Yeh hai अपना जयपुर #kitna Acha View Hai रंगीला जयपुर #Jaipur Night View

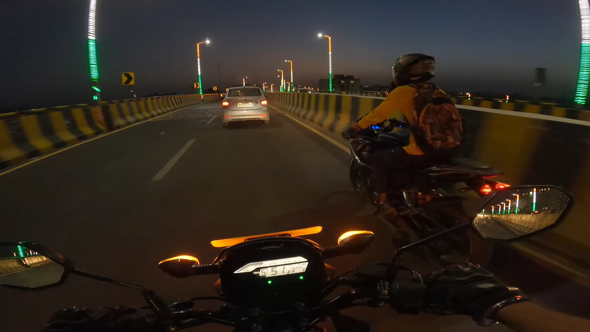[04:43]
कि अब दाउन को लेने डाउन कि अब तेरा फर्स टाइम है ना नीचे है कि कि हमको नीचे चलना है तो हम नीचे जाएंगे कि यह देखे फ्रेंड्स कि अब यह है अपना जेपूर कि दोनों तरफ क्या लाइटिंगा